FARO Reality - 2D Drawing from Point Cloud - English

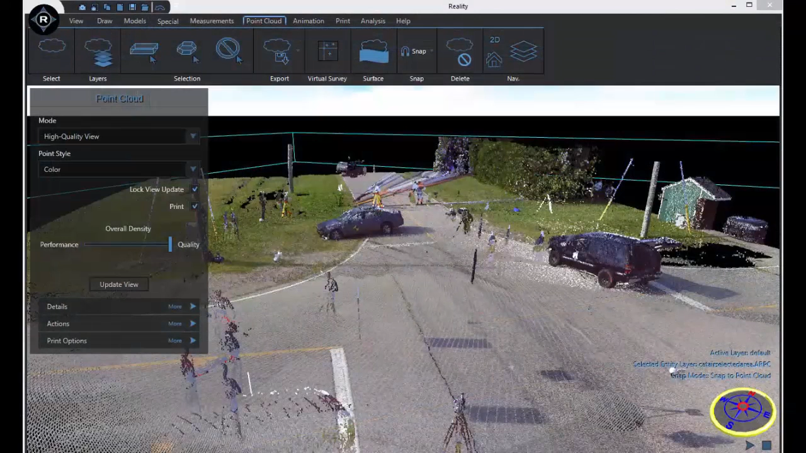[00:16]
Feral reality's greatest strength of creating a realistic scene is its ability to import a point cloud. But what if you want a 2D diagram from a point cloud? That's a simple matter of using the draw tools to trace the desired features and using models to replace vehicles.
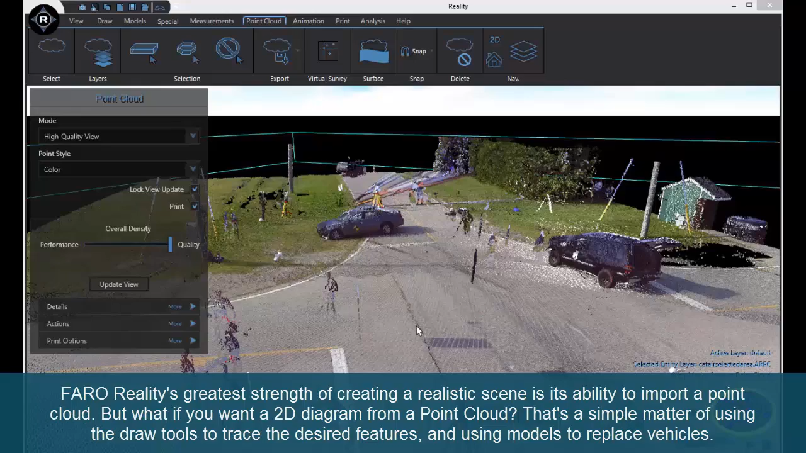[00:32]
Reorient your scene to an overhead view.
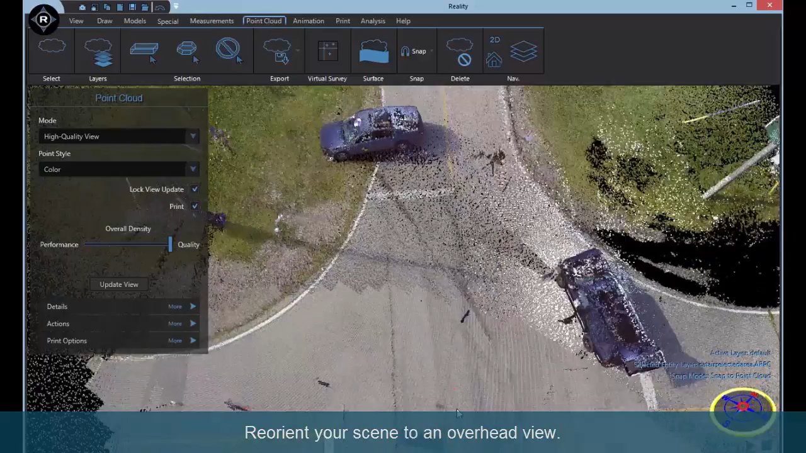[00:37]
Click the draw tab and select the appropriate drawing tool.
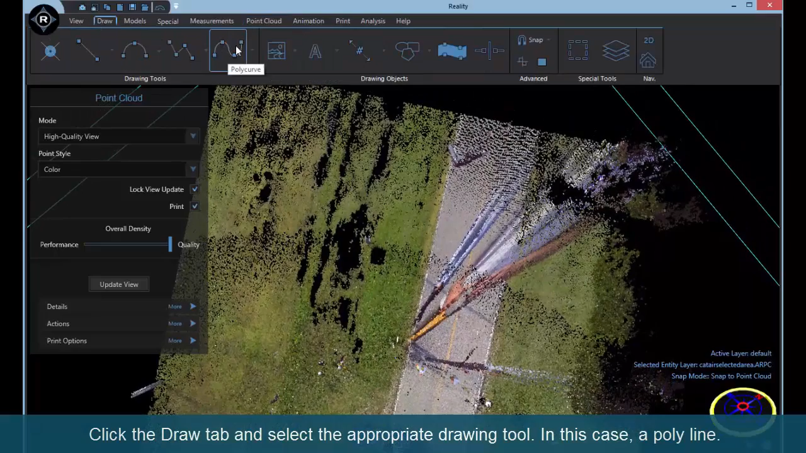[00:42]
In this case, a polyline. Select the snap to point cloud option.
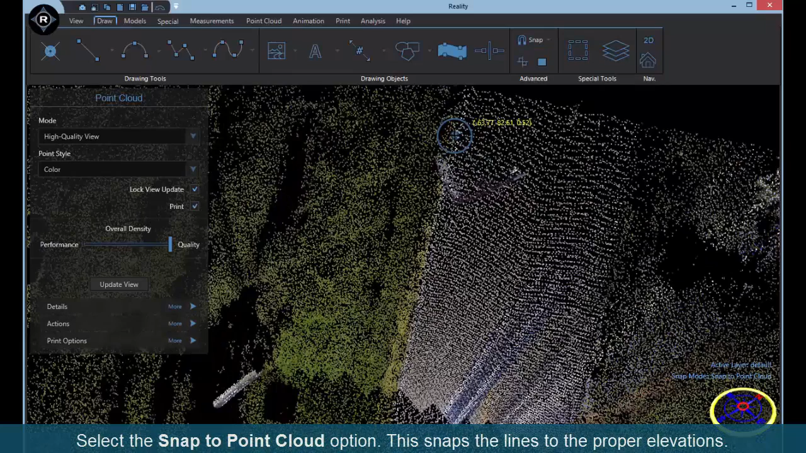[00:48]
This snaps the lines to the proper elevations.
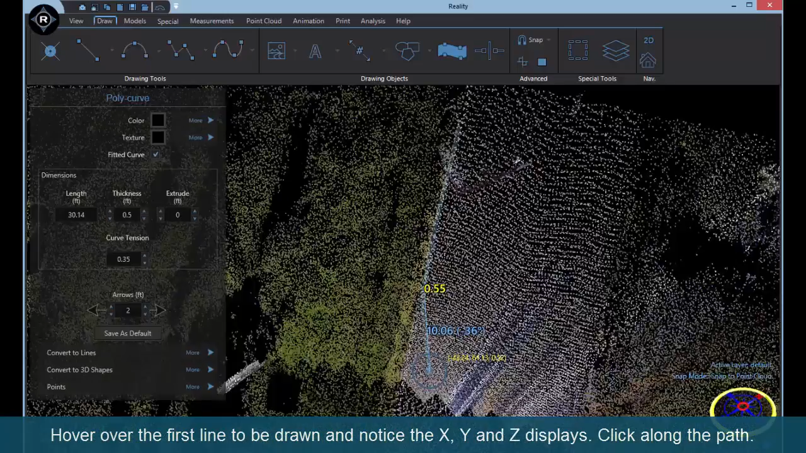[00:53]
Hover over the first line to be drawn and notice the X, Y, and Z displays. Click along the path.
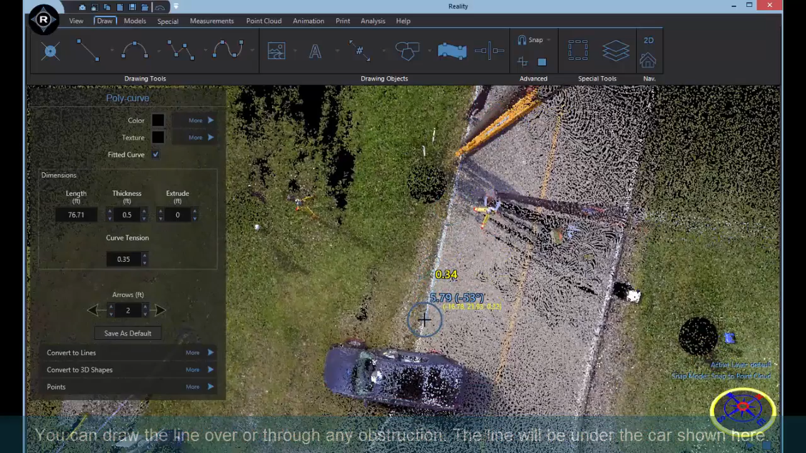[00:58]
You can draw the line over or through any obstruction. The line will be drawn under the car shown here.
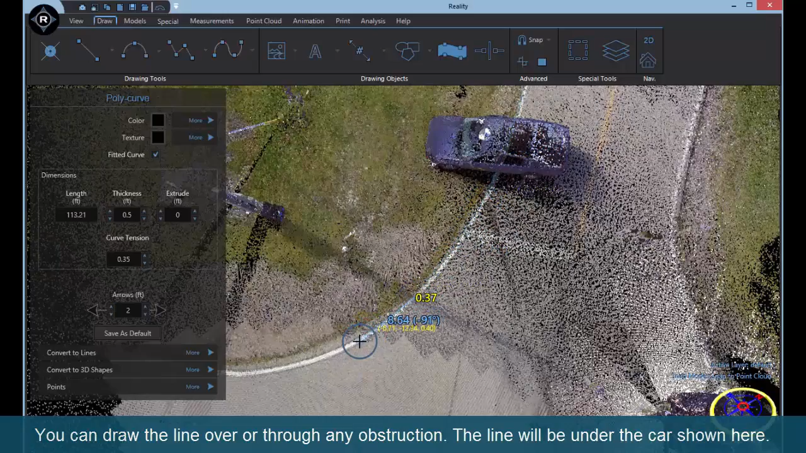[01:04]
The points are editable, so if the curve isn't exactly as you want when you lay it down, you can go back and finish them.
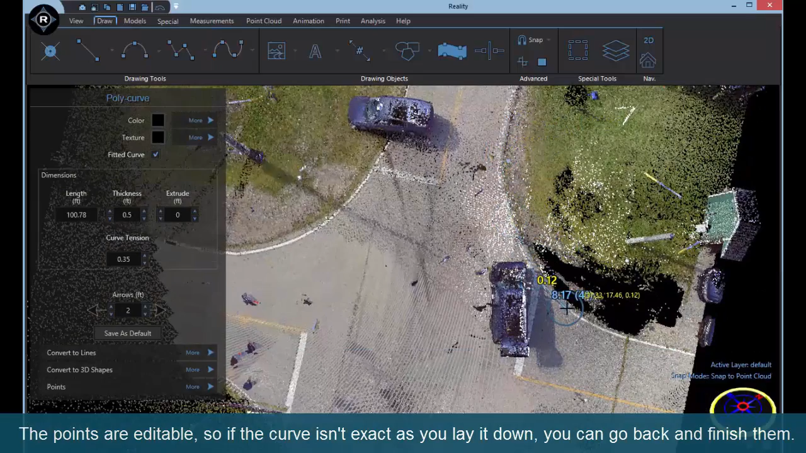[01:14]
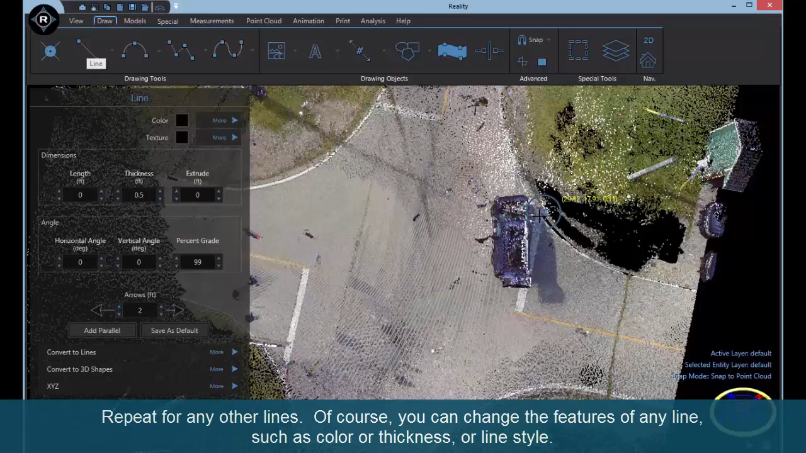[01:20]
Repeat for any other lines. Of course, you can change the features of any lines such as color or thickness or line style.
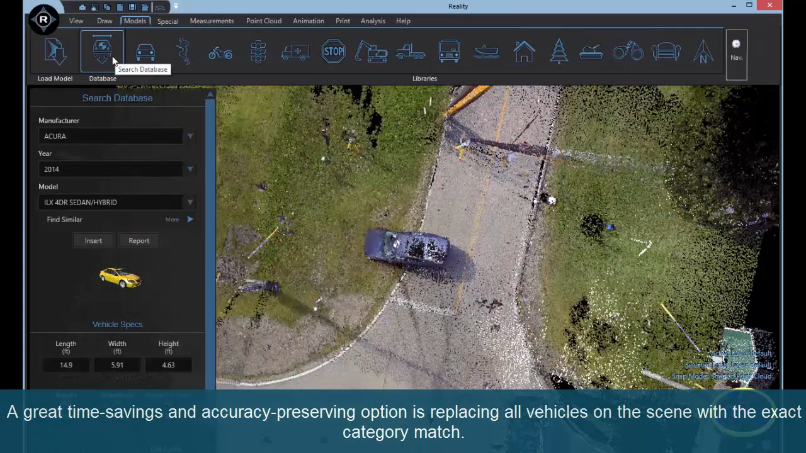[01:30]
A great time-saving and accuracy preserving option is replacing all vehicles on the scene with the exact category match.
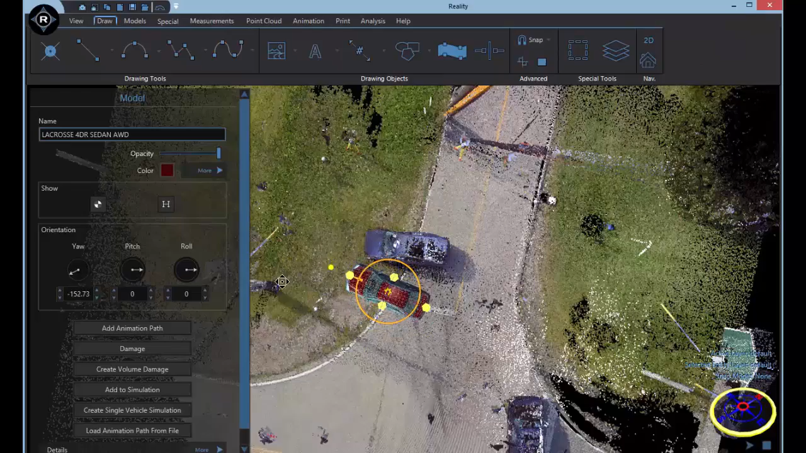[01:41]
You see that the model perfectly matches the specs of the car on the scene.
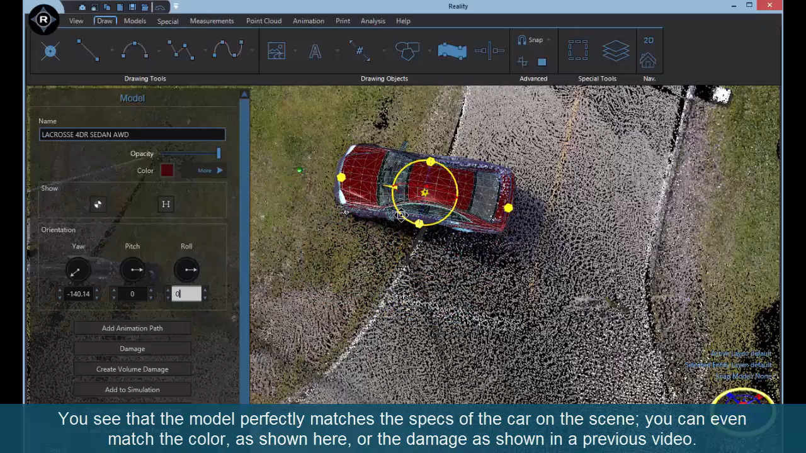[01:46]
You can even match the color as shown here or the damage as shown in a previous video.
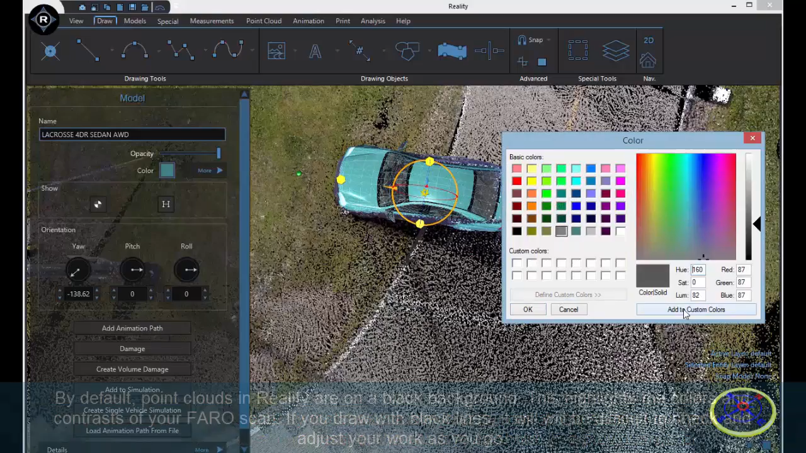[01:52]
By default, point clouds in reality are on a black background. This highlights the colors and contrast of your Ferro scan.
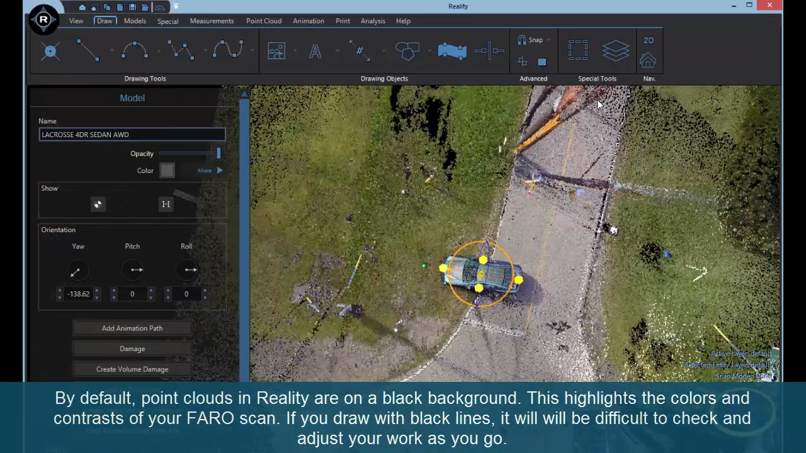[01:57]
If you draw with black lines, it will be difficult to check and adjust your work as you go.